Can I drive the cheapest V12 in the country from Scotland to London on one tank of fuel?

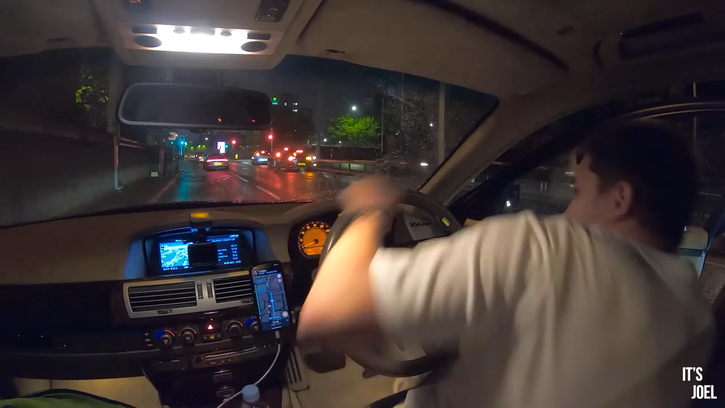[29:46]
um so just go straight ahead I don't think yours is redirected it stopped raining it stopped raining well it's only spitting now everything's gonging at me parking brake failure fuel reserve
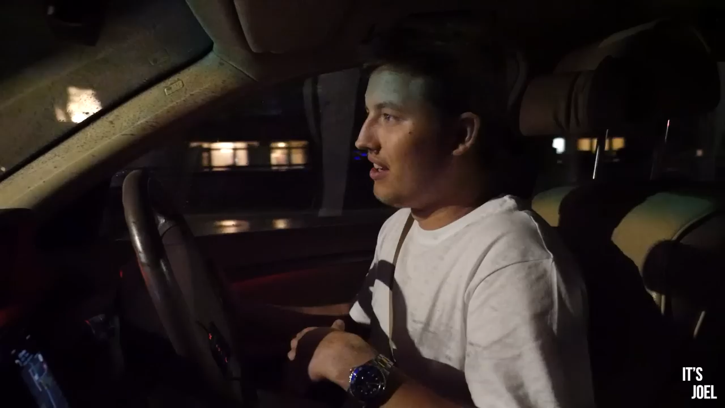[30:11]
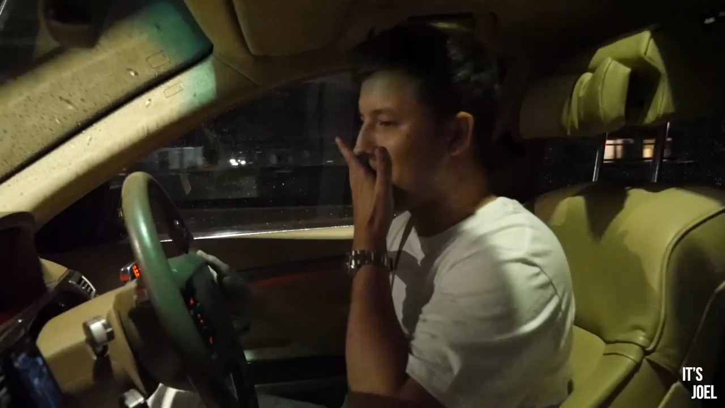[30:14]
and as you can see we've just got one wipe working now and around oh my goodness there's the shard oh there it is there it is oh my goodness I can see the shard
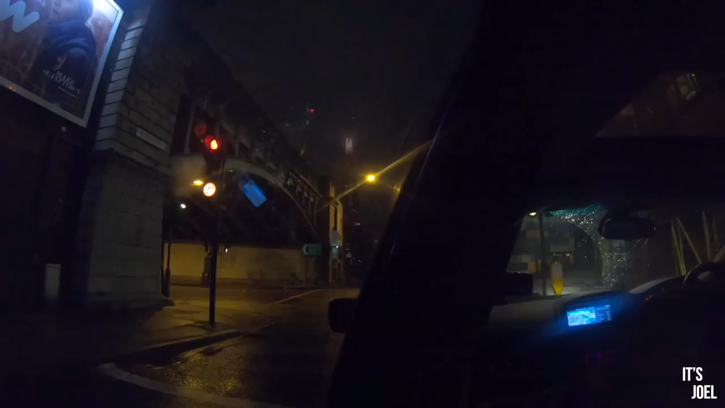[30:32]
we're so close we are literally so close one and a half miles we've still going to cross the river this is tower bridge and look wow there's a view of the the river on both sides there's the shard on our right that's our target it's so close I can literally touch it
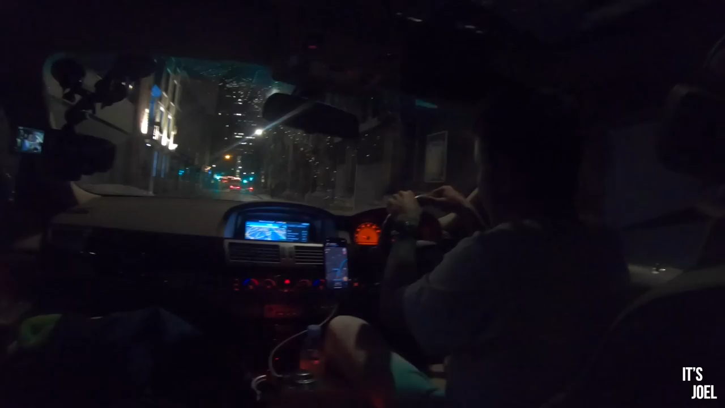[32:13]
St Thomas Street this is the road this will take us right along outside the Shangri-La entrance which is the hotel and we're so close now that by looking up I cannot actually see it